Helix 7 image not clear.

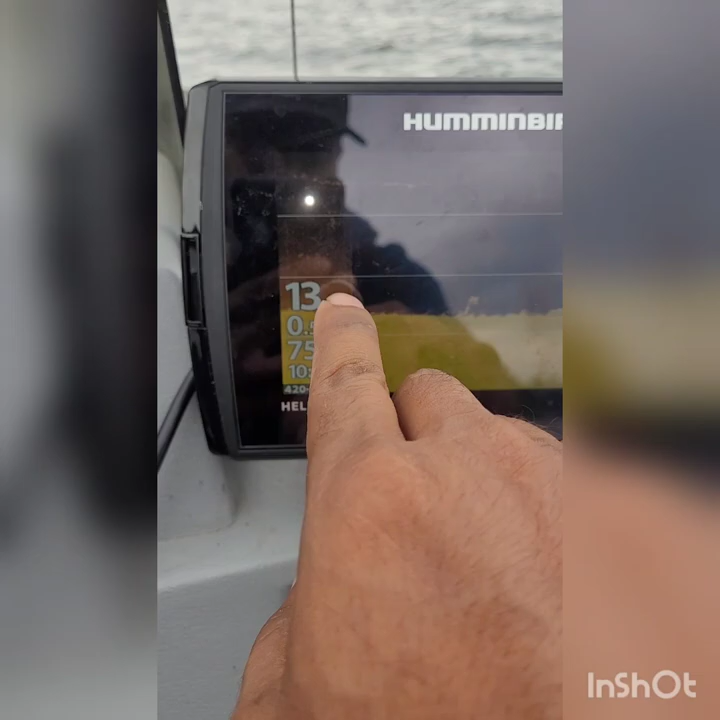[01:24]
trolling motor on and that's with it off it's a lot clearer so trolling motor is giving it noise